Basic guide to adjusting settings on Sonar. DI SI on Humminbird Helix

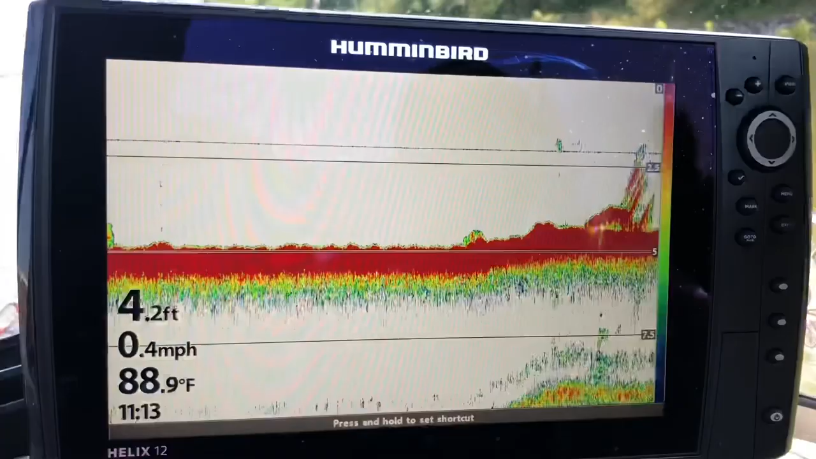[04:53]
On screen: depth 4.2 ft, water 88.9°F, speed 0.4 mph
we go back to this hit this menu one time and you're going to
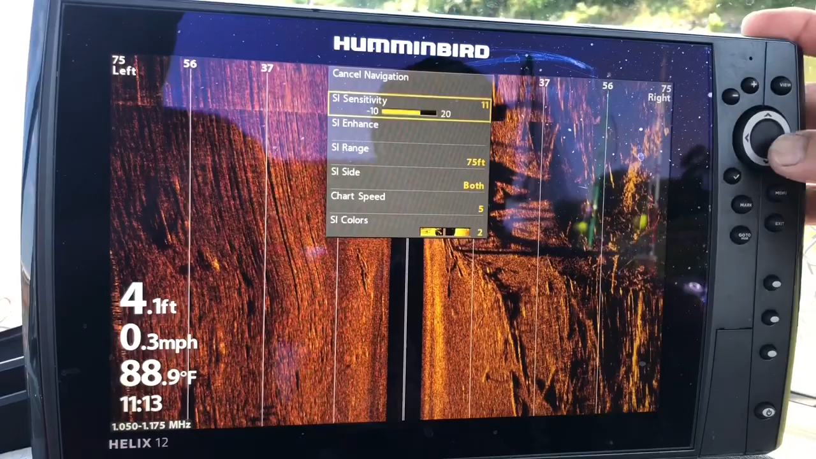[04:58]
On screen: depth 4.1 ft, water 88.9°F, speed 0.3 mph
come down to sensitivity and watch as i move the sensitivity
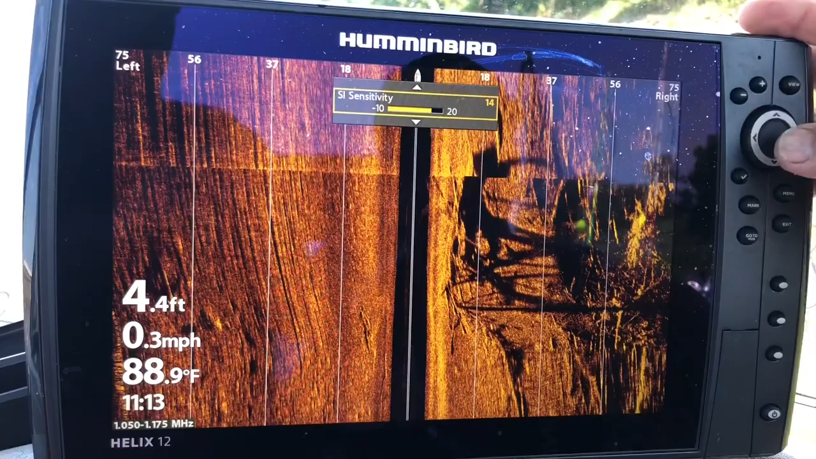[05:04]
On screen: depth 4.4 ft, water 88.9°F, speed 0.3 mph
you're going to be able to see if the picture gets clearer or if it gets fuzzier is what i call it
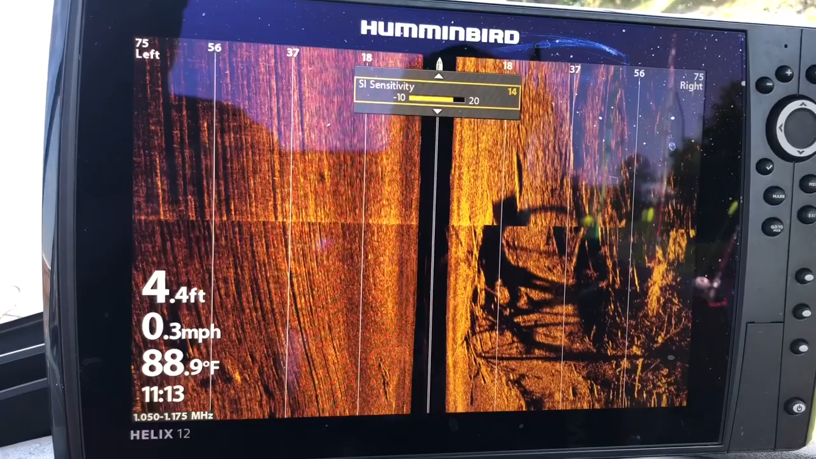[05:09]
On screen: depth 4.4 ft, water 88.9°F, speed 0.3 mph
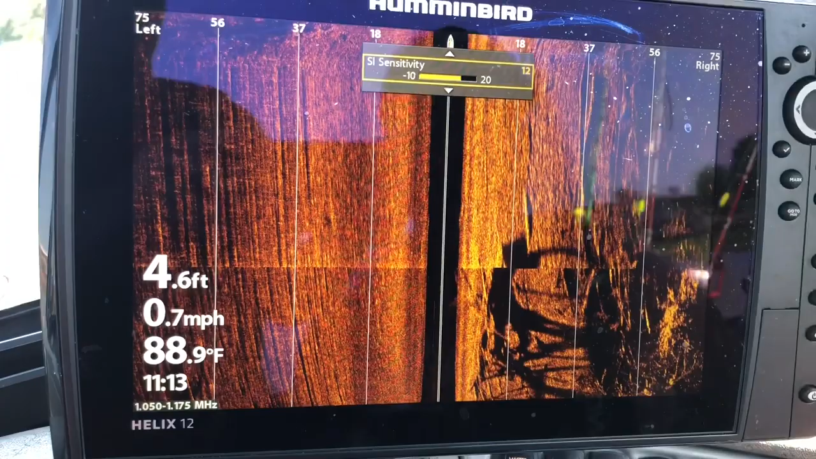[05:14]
On screen: depth 4.6 ft, water 88.9°F, speed 0.7 mph
and i'm going to just bring it back to what i like to look at and uh i will tell this i
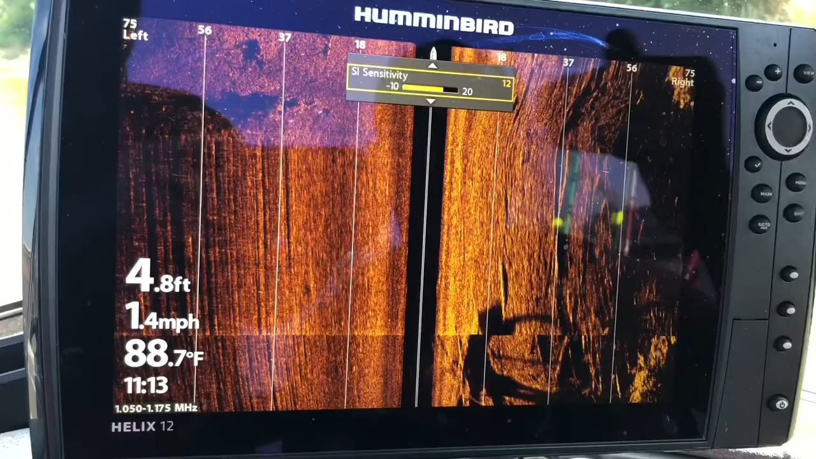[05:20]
On screen: depth 4.8 ft, water 88.7°F, speed 1.4 mph
know you are on a lot of things people's always asking for the settings now you can see over here showing up pretty clearly this is a bank it comes right up uh i mean it's the bank is just sitting right over there
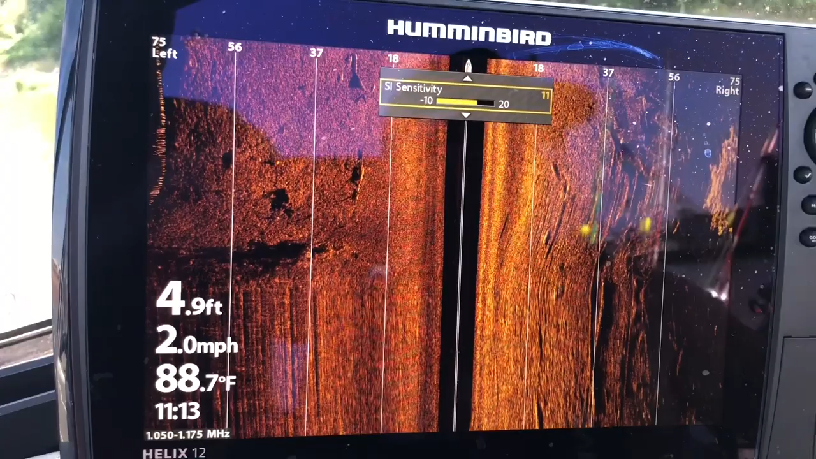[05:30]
On screen: depth 4.9 ft, water 88.7°F, speed 2.0 mph
but look these things is getting pretty clear look right here you can start to see little specs show up
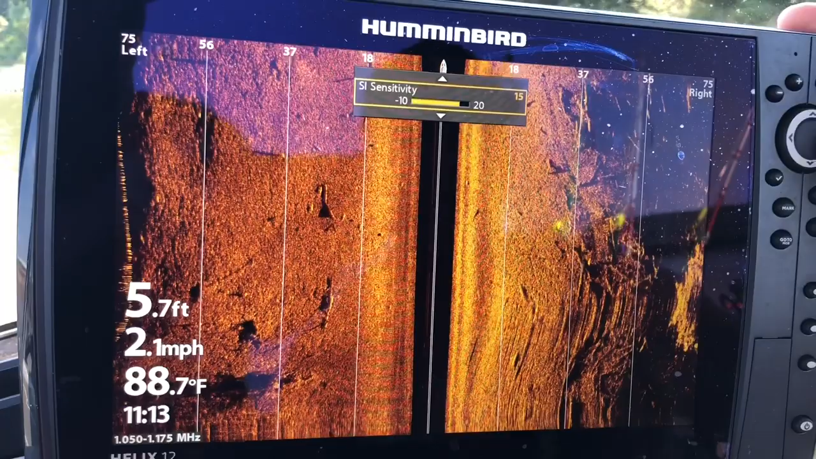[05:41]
On screen: depth 5.7 ft, water 88.7°F, speed 2.1 mph
just fool with it uh move your settings move your sensitivity uh you see what's going on once you get that
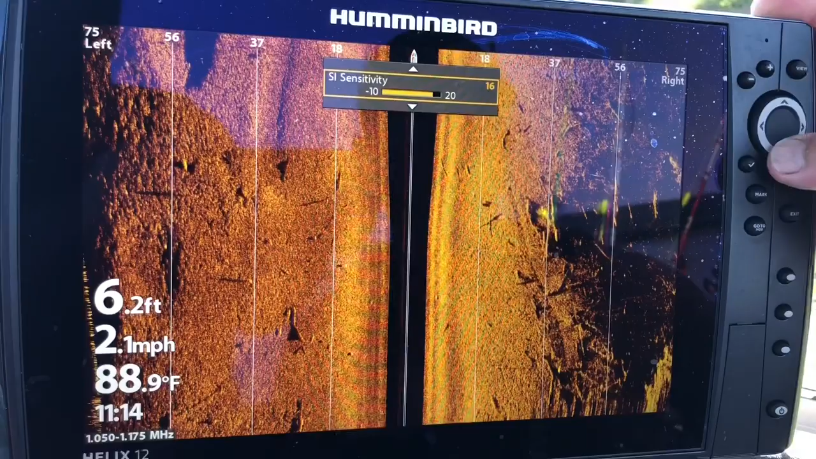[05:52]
On screen: depth 6.2 ft, water 88.9°F, speed 2.1 mph
you can drop down uh and go to your contrast start moving your contrast a little bit and you're going to see that the image starts to brighten up or darken up
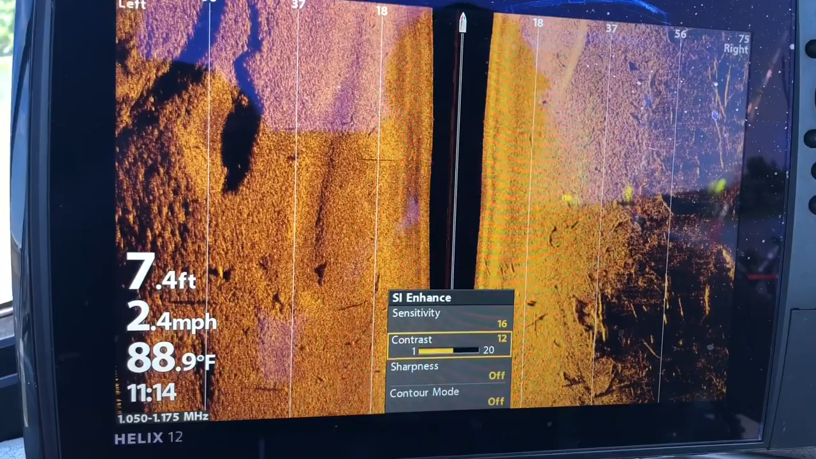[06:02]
On screen: depth 7.4 ft, water 88.9°F, speed 2.4 mph
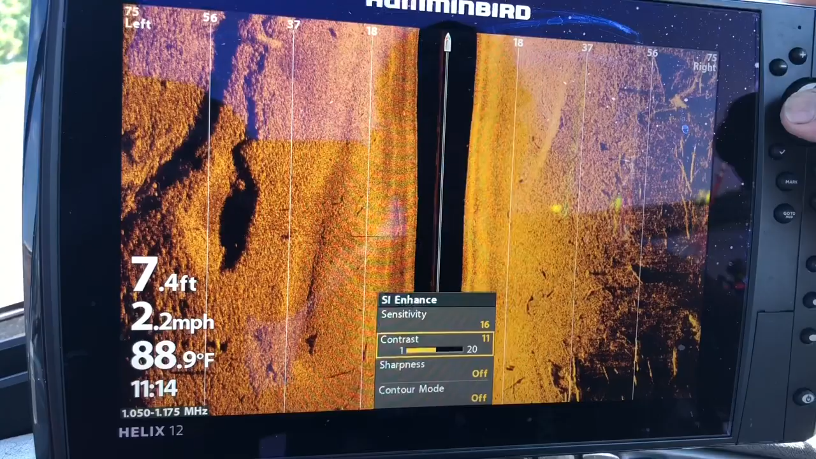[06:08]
On screen: depth 7.4 ft, water 88.9°F, speed 2.2 mph
and put it where you think it's the clearest at and what you can see the best and when you get there stop i
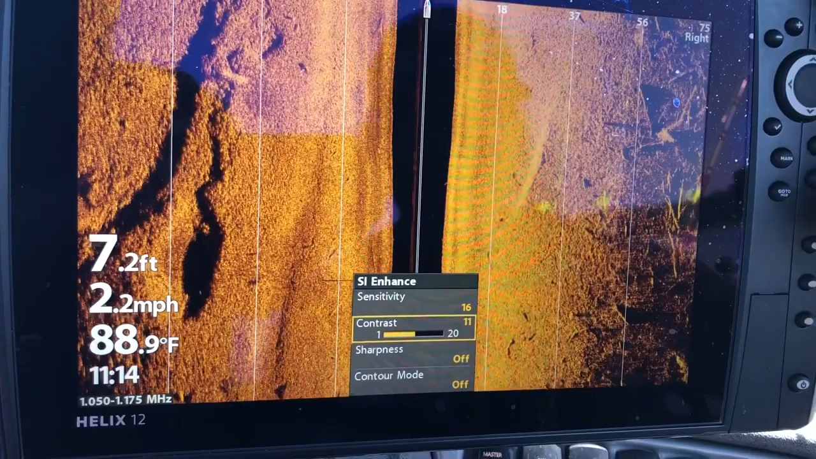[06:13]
On screen: depth 7.2 ft, water 88.9°F, speed 2.2 mph
do that on sonar i do it on side imaging i do it on down
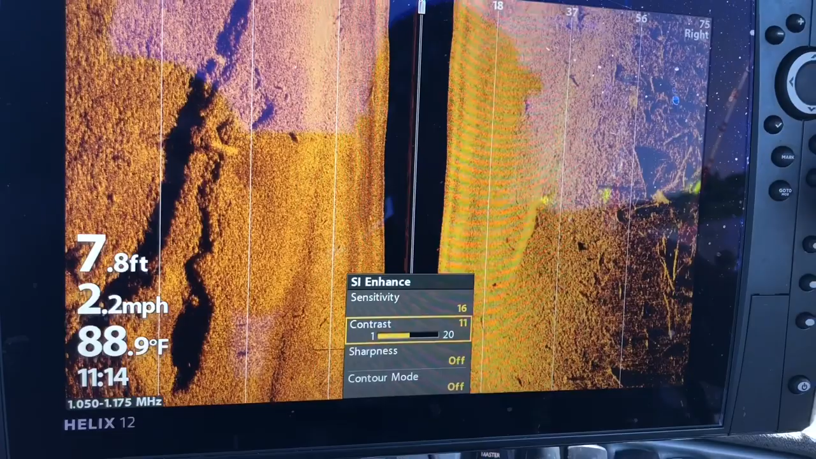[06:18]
On screen: depth 7.8 ft, water 88.9°F, speed 2.2 mph
imaging every time i get on a new body of water i know a lot of people are so focused
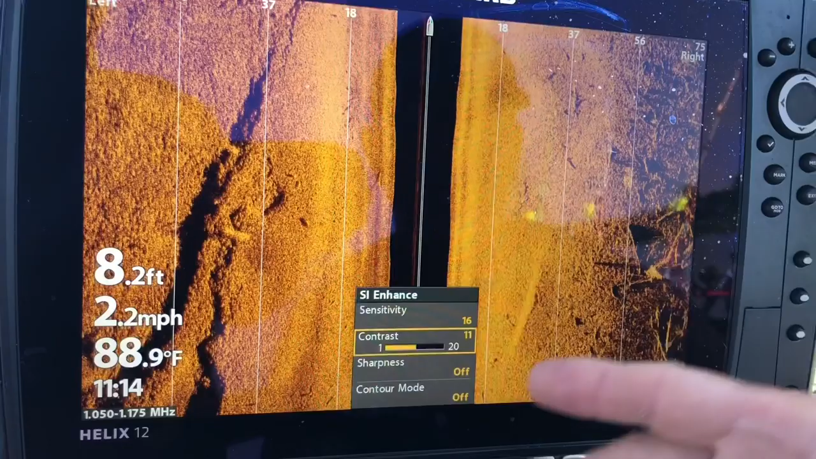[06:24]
On screen: depth 8.2 ft, water 88.9°F, speed 2.2 mph
what is your sensitivity on what is your contrast on and i i'm right
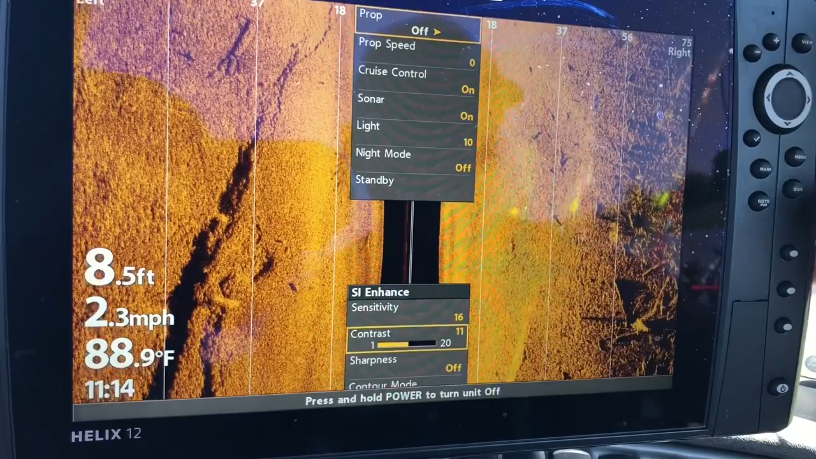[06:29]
On screen: depth 8.5 ft, water 88.9°F, speed 2.3 mph
i don't really pay much attention to what it's set on i'll come on the water i set it up
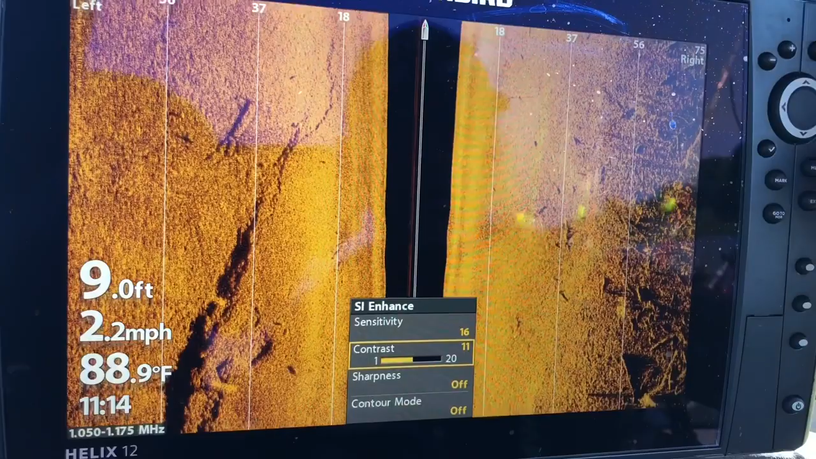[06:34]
On screen: depth 9.0 ft, water 88.9°F, speed 2.2 mph
once i pull it up i start getting it till it starts to tune in where i like
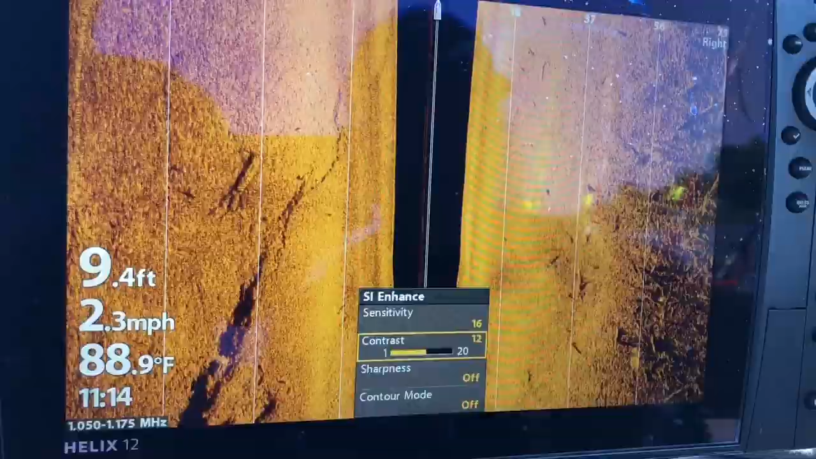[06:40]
On screen: depth 9.4 ft, water 88.9°F, speed 2.3 mph
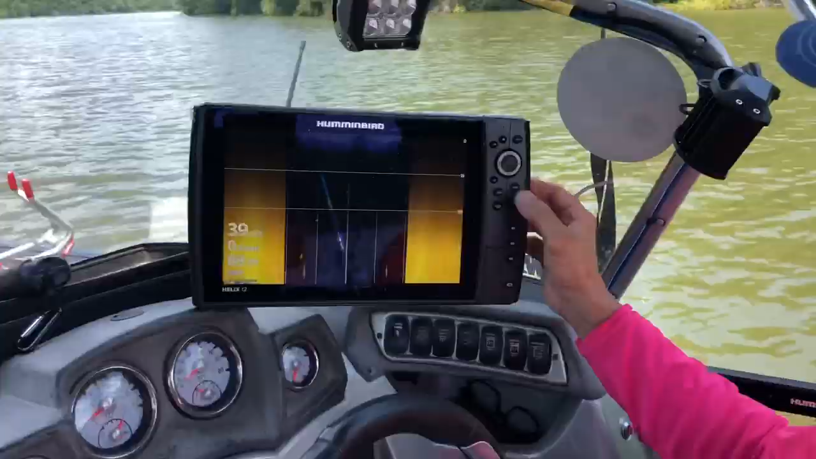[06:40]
it it's not really difficult uh if you're going to fool with it the best i can tell you everybody's wanting to know how how to run the